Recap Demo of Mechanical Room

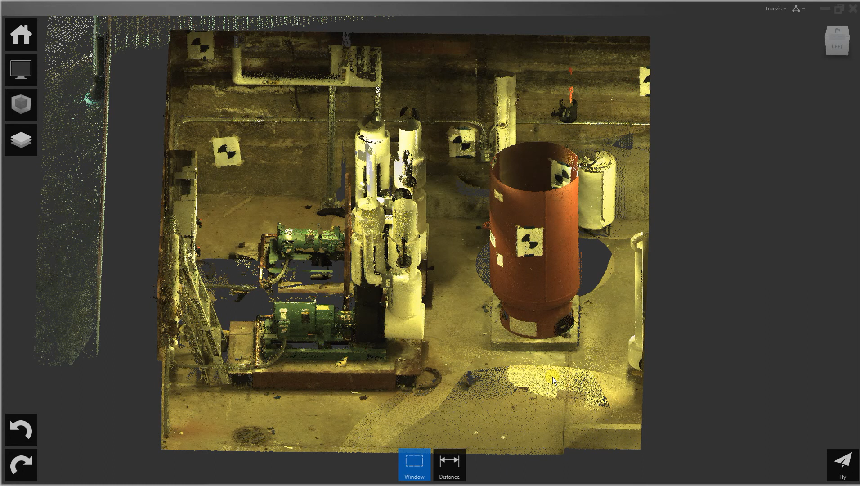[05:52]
What I can do is delete points or turn off points in this point cloud and then re-export. So when I bring it into my modeling software or my documentation software, those points will not be visible, will not even be in the new cloud.
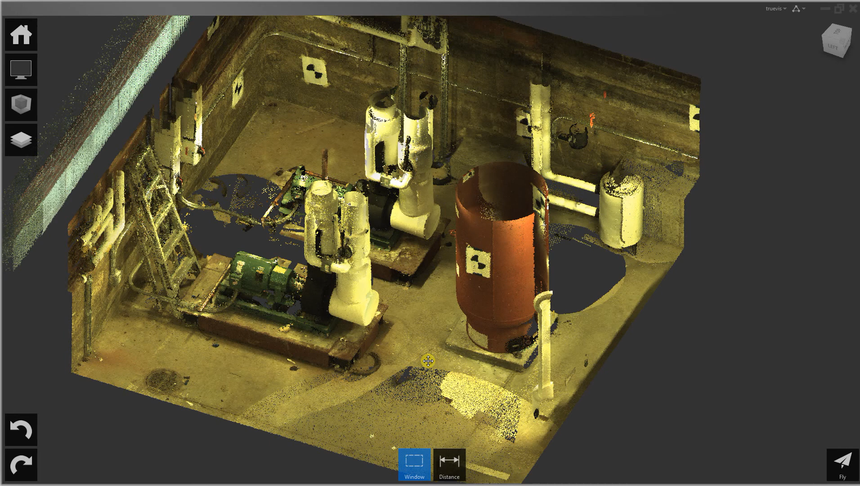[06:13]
And I will show how to do that.
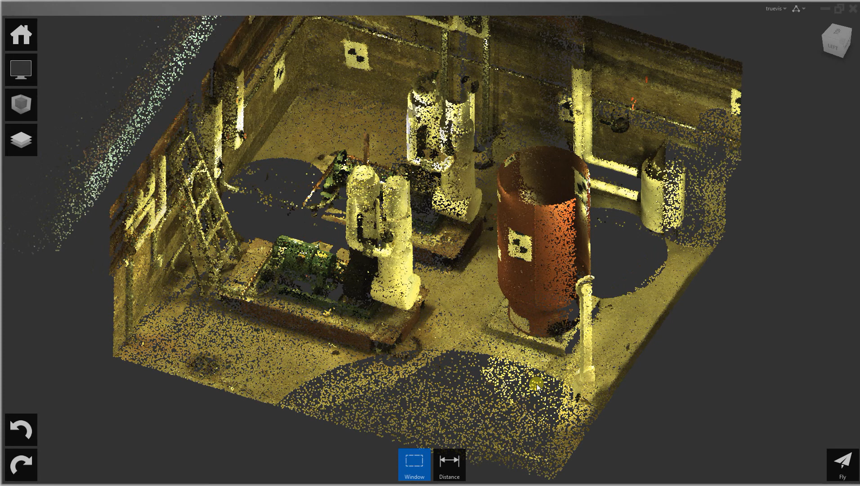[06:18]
Let's say I was going to remove this tank, and I will demonstrate how to do that.
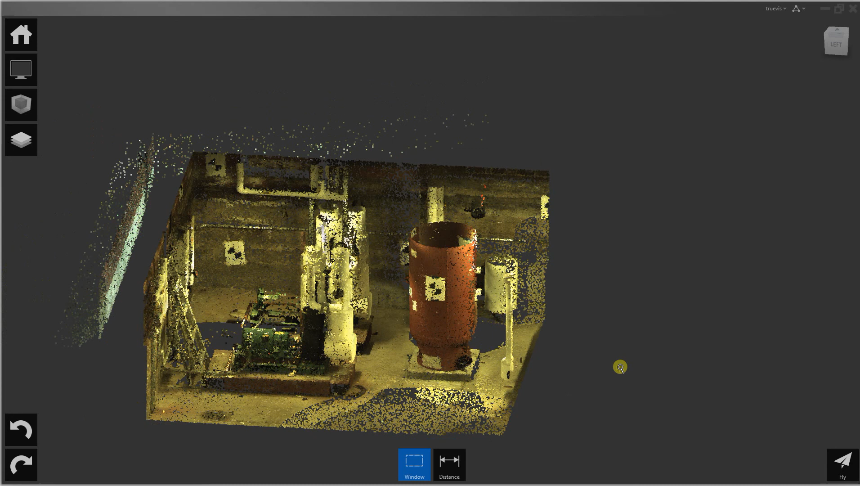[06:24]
I need to change the limit box a little bit here.
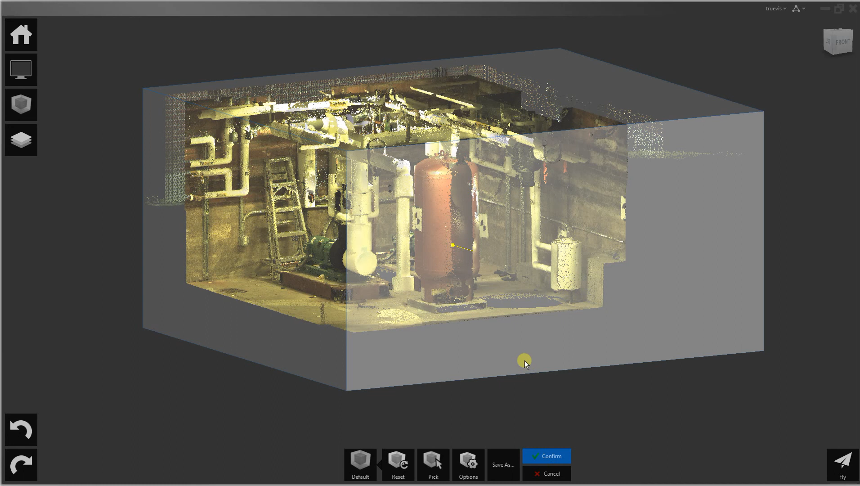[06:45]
A little bit more, got it a little too high.
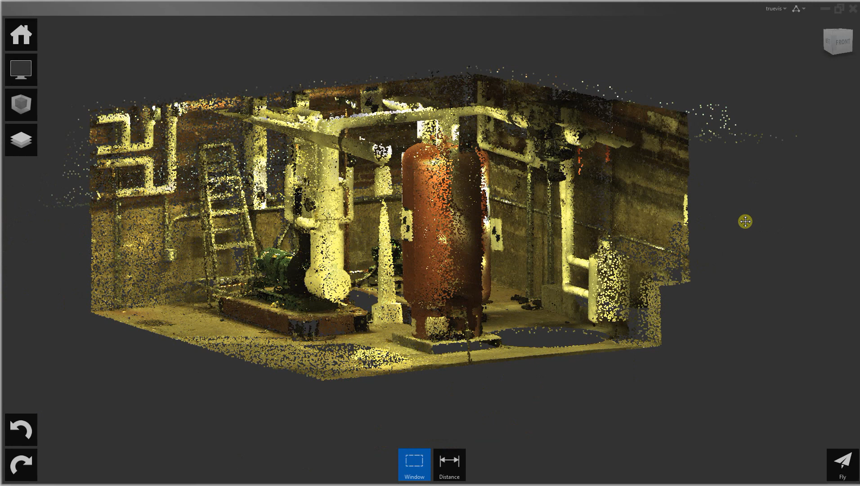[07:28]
And I can take the points and either turn off or isolate whatever I have.
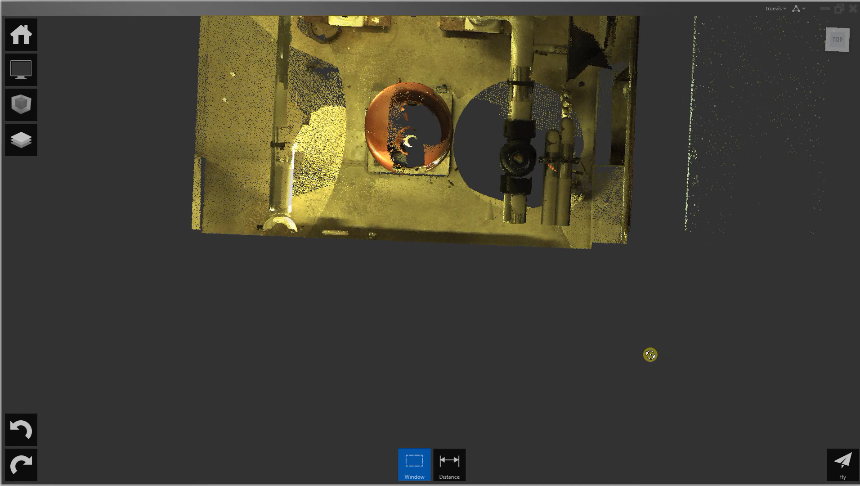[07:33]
I have different ways of selecting points, window, fence, and plane. I think I could do window in this case.
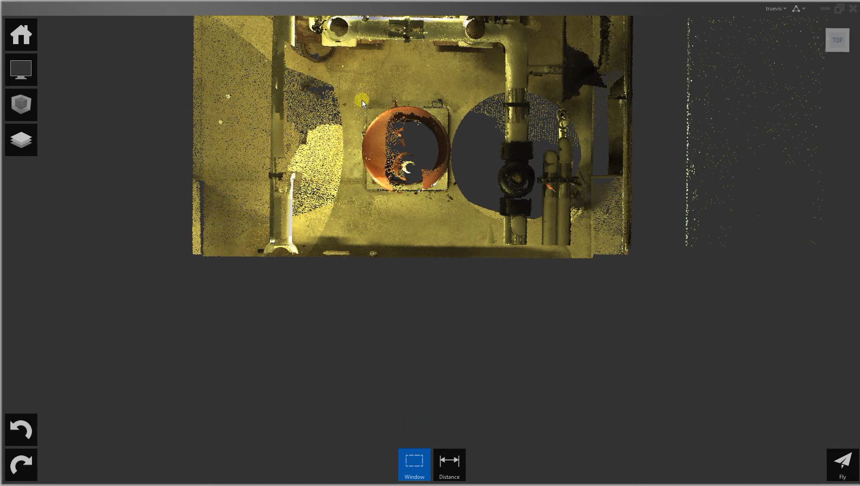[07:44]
And I can delete or I can clip.
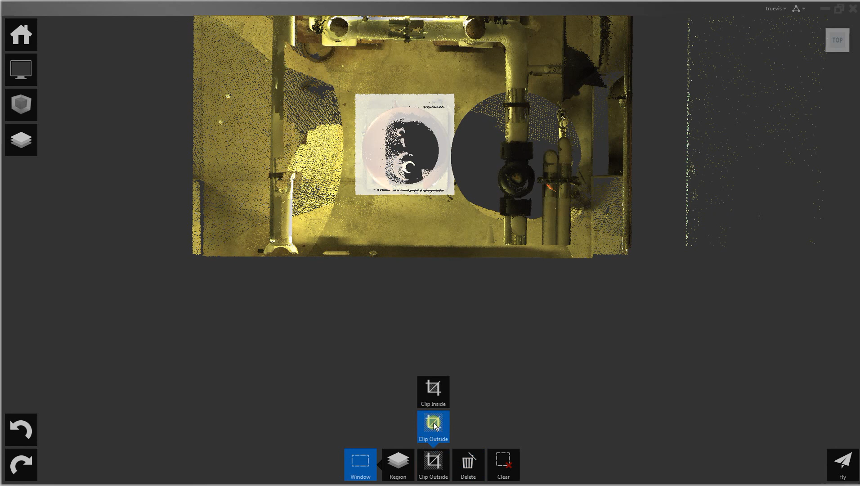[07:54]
I can clip inside or outside of the points that I have selected. I will clip inside.
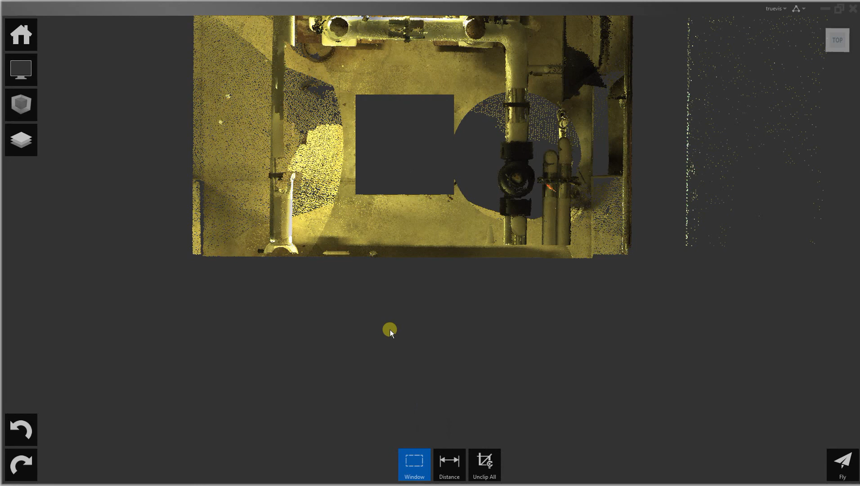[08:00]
And now they're turned off.
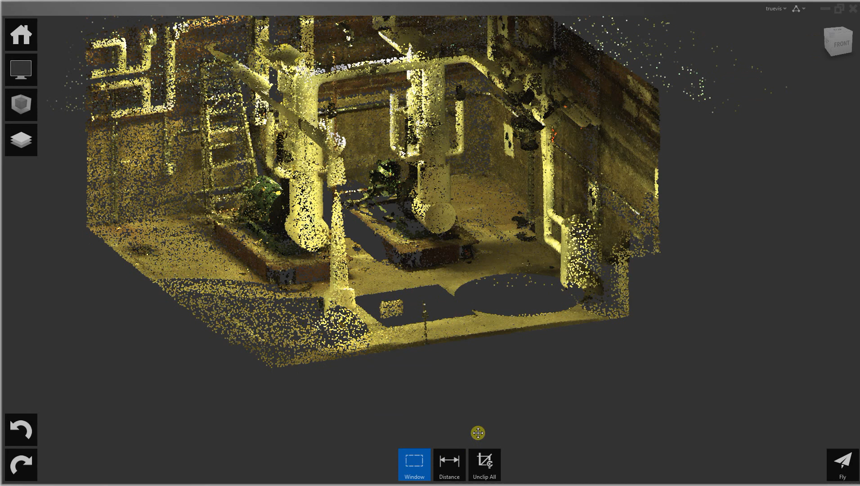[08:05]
If I want to get them back, I can do unclip last or unclip all.
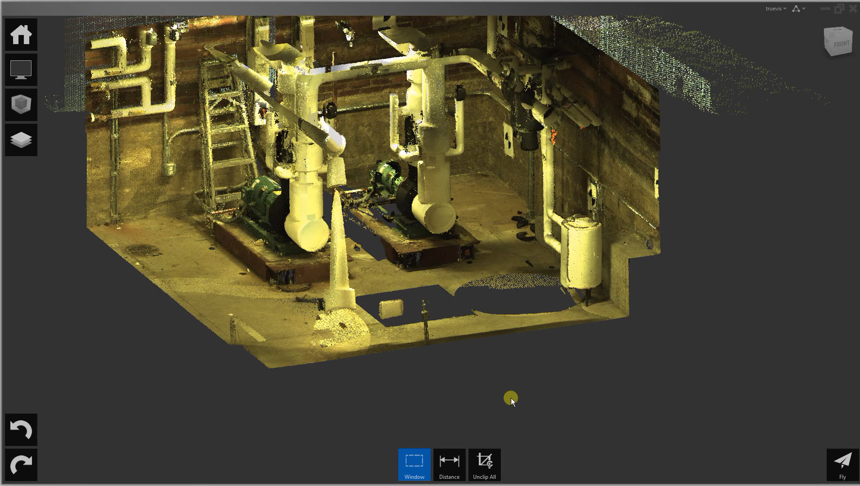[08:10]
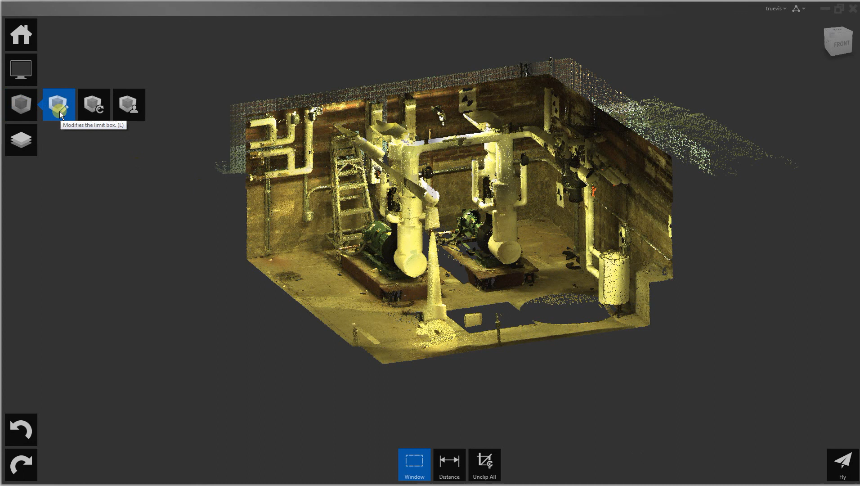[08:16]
And now I can reset the limit box.
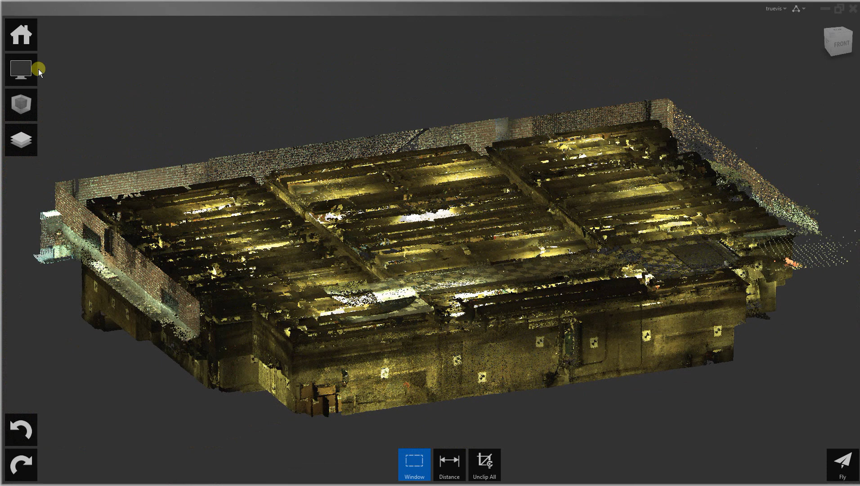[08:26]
to either PTS or these other formats to bring into Revit or AutoCAD. Or any other software that can deal with point clouds.